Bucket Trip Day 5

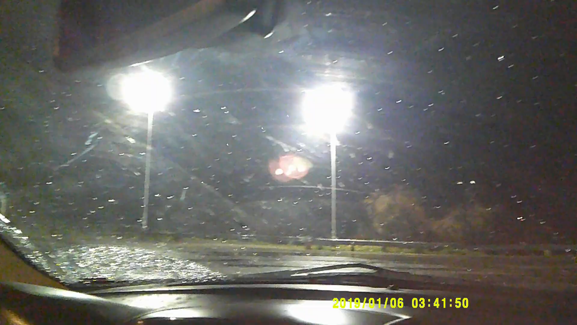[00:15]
And we may run into some problems today because we've got some significant rain.
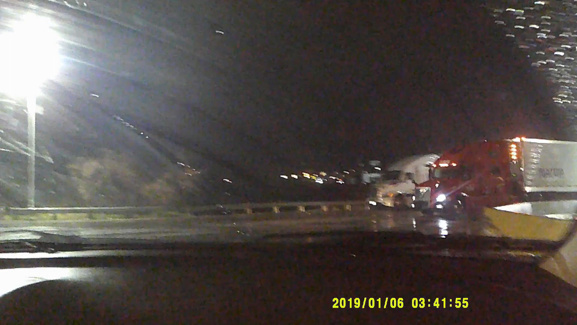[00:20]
And we may even hit some flooding concerns along the way. So this is why we're starting out so early. We just want to get an early start in case we do run into problems.